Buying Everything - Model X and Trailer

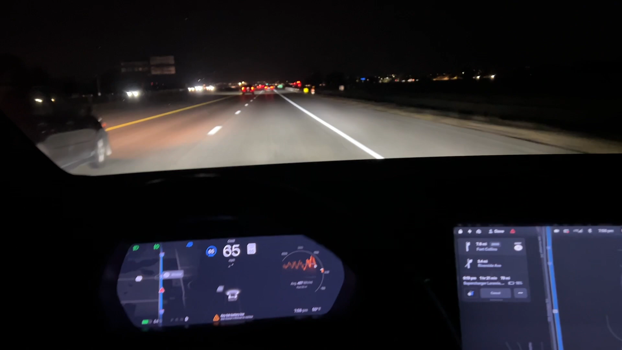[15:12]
We're going to be getting off up here in 7.7 miles. And then take us through Owl Canyon to Highway 287 right up to Laramie.
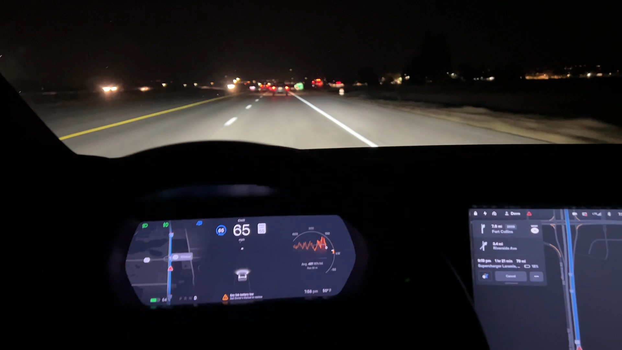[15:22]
Our rival percentage is now 18%. Once we get off the highway here, I think it will calm down a little bit, I hope. We're now on Highway 287 headed north, as you can see.
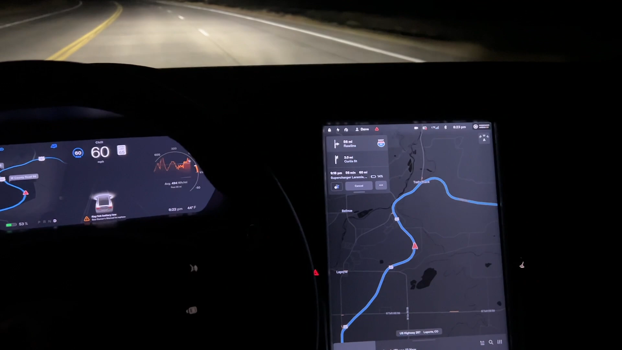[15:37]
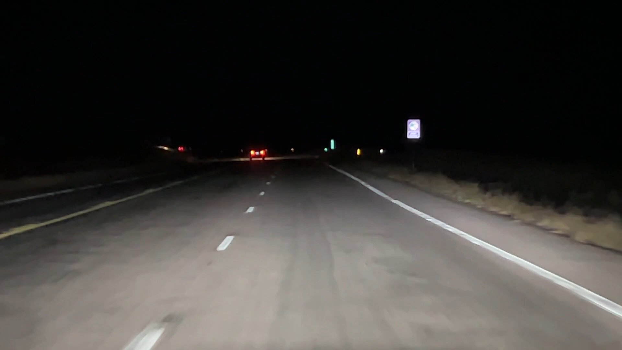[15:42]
As we continue down Highway 287,
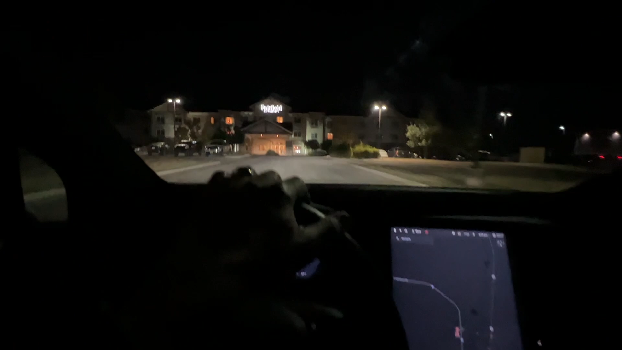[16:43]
It's in the parking lot of the Fairfield by Marriott. This is a 150-kilowatt supercharger.
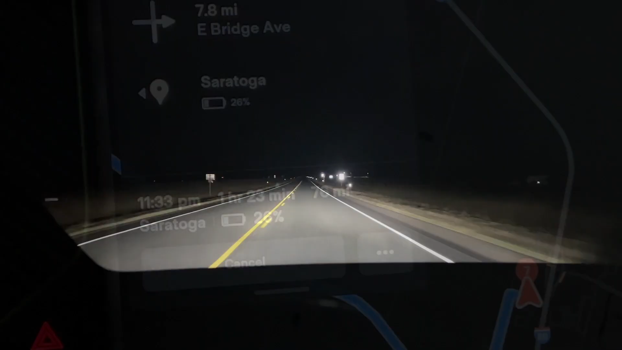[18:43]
We've left Laramie. We're on the Snowy Range Road. And it says 1 hour and 15 minutes, 70 miles. And it's dark.